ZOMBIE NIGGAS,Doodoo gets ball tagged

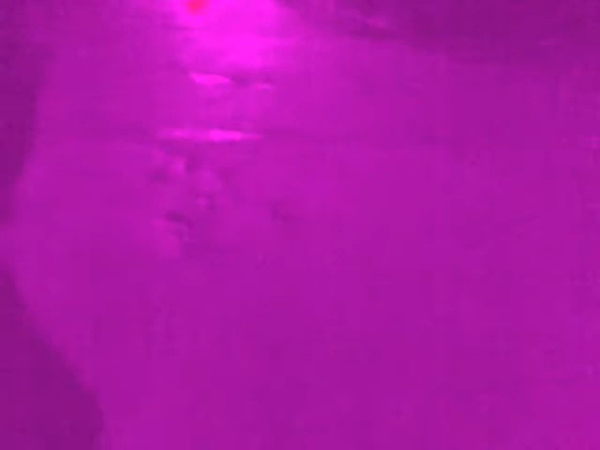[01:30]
We're here we're here we're here I see him I see him He gone